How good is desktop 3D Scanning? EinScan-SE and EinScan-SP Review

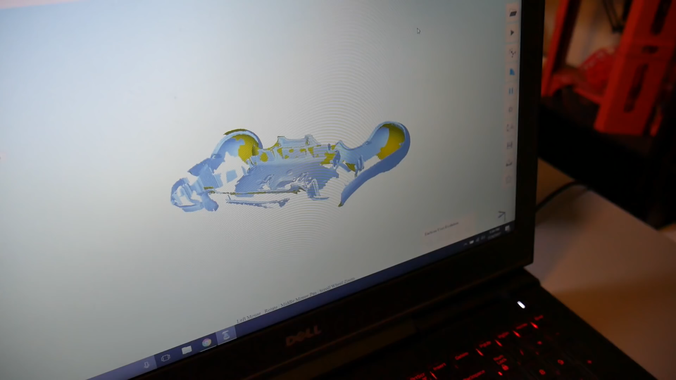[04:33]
The user interface isn't as hugely polished, as some other software, but it is straightforward to use,
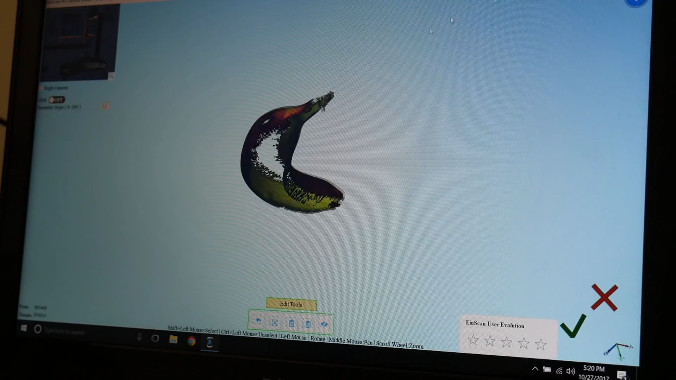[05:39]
Each capture by the scanner, is then aligned, either automatically, using the turntable, to help with the indexing,
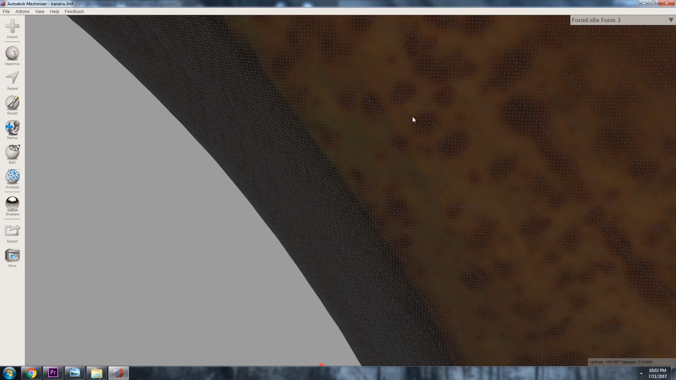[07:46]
and patience, to manipulate such a large file. Accuracy from both systems, was super good, as you can see, with this game controller housing, that I 3D scanned.
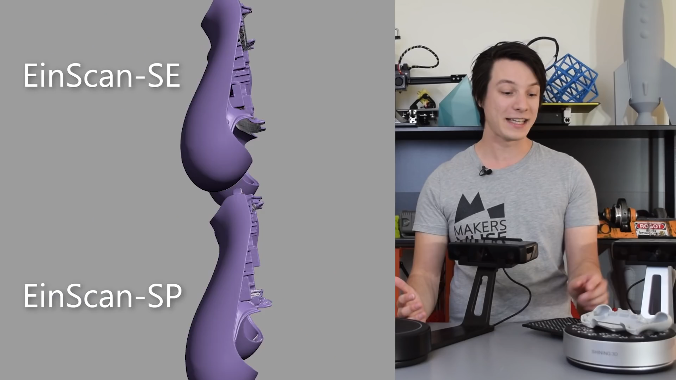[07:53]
The small internal details, aren't that great, because again, it can't see around corners, but the outside of the form, is flawless basically.
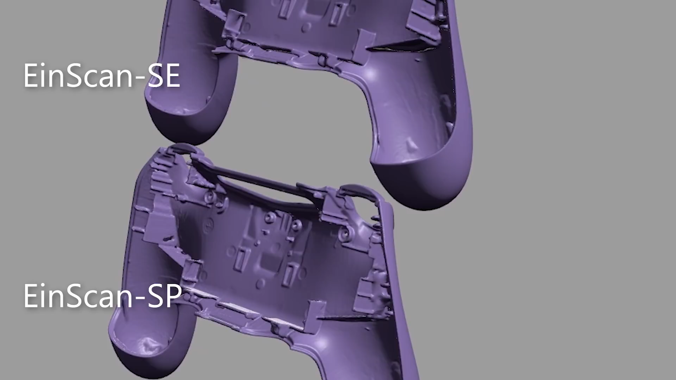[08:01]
And I'll be completely honest, you have to base, you have to simplify, the meshes out of both these systems, which kind of defeats the purpose,